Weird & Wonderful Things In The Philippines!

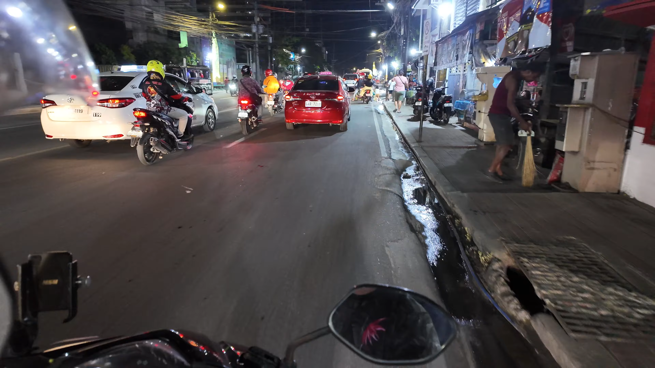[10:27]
Sidewalks, wrong way on one-way streets, gutters. It seems like as long as you can get through without hurting anyone, then it's okay.
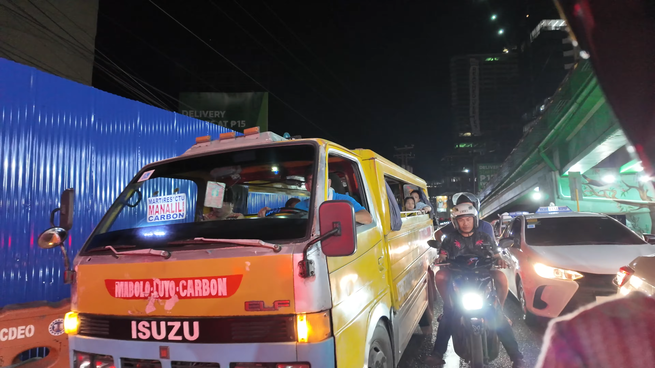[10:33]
Yeah, there's still a lot of things that I don't really understand when driving in the Philippines. Even though people would be swerving all over each other and barely missing each other, no one had road rage.